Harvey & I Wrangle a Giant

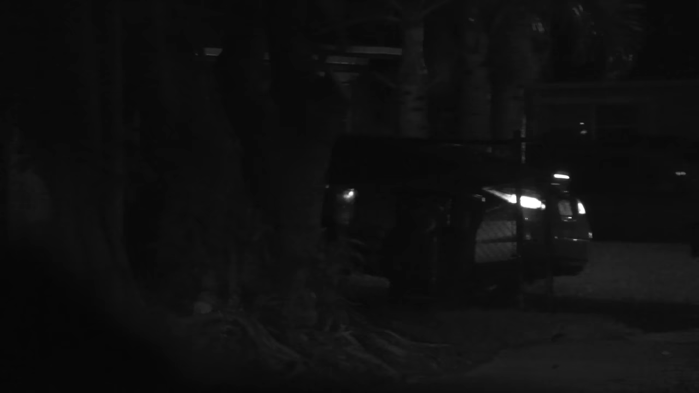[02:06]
It's backing out. Just a female in it.
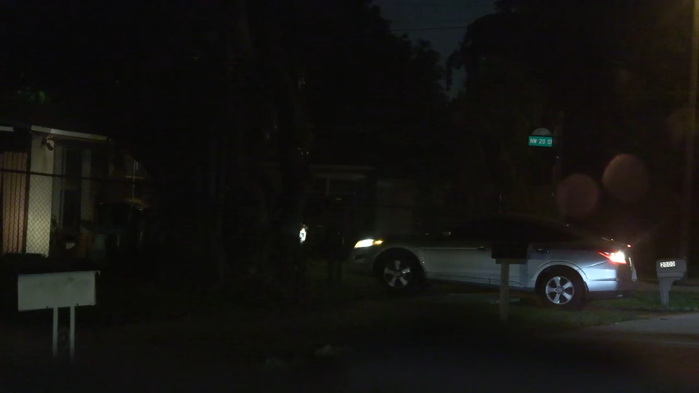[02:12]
Let me try to get it stopped. Let's follow this vehicle.
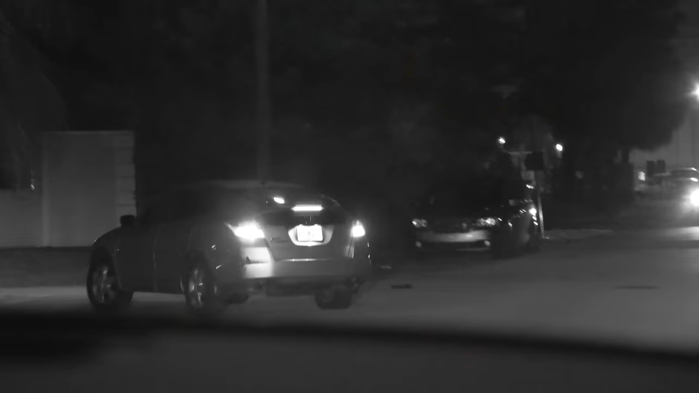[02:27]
Harvey, keep an eye right there. Keep an eye on the door. That vehicle's pulling in. I'm gonna take a right.
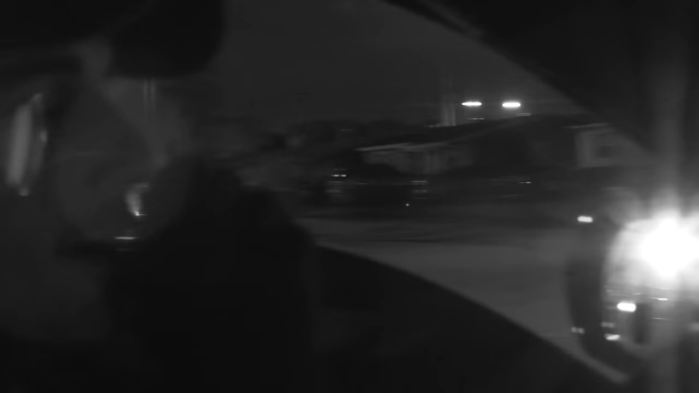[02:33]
They're scrambling around, so get some intelligence. Stay on that corner.
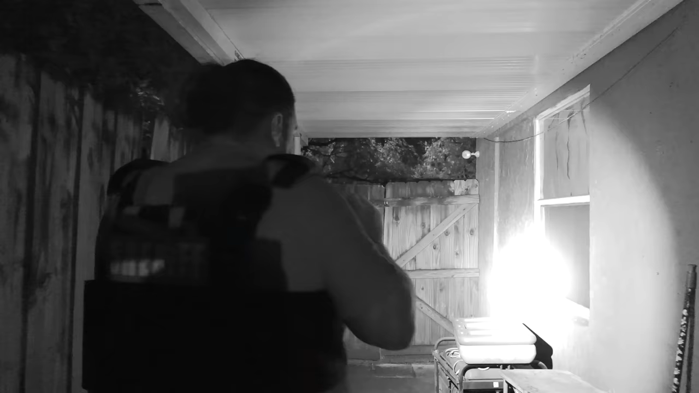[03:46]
Looks like we have an unlocked door here on the 4. Actually, it's locked.
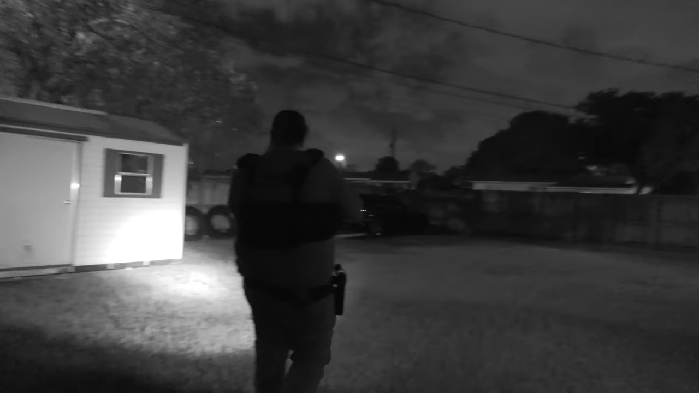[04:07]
We have a locked door on the 4.
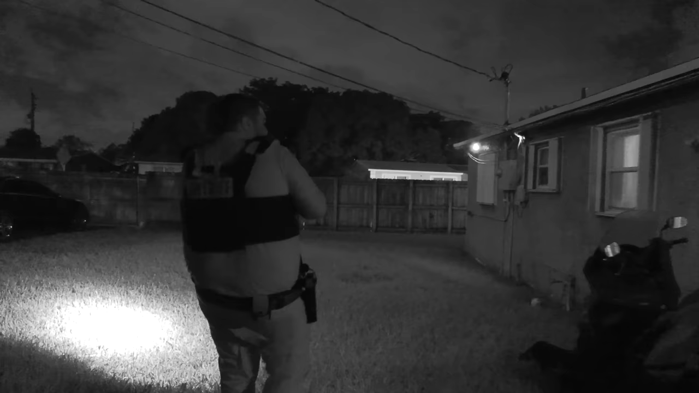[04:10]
The 6 has a sliding glass door that I could kind of see in. I'm peeking through the kitchen now.
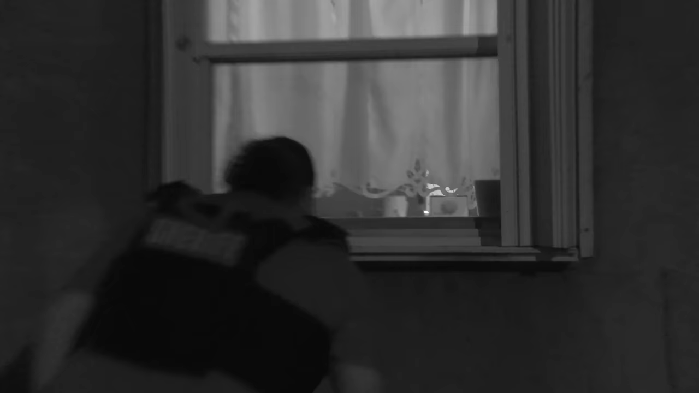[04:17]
Okay, use that locker for the door, or one of the lockers to the door, one of the lockers to the slider, and join me here at the front.
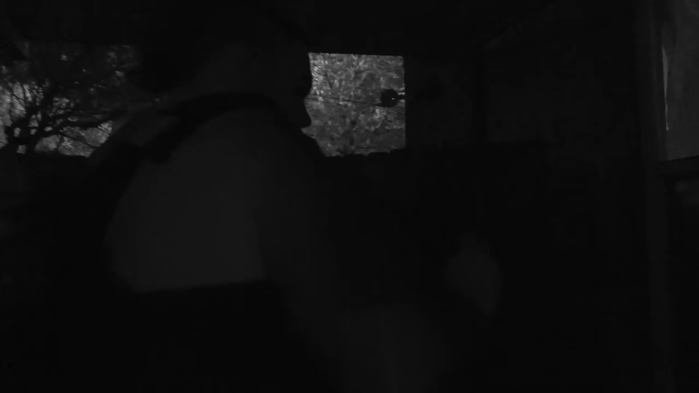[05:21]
Is her yelling? I see her on the 2-3-ish corner.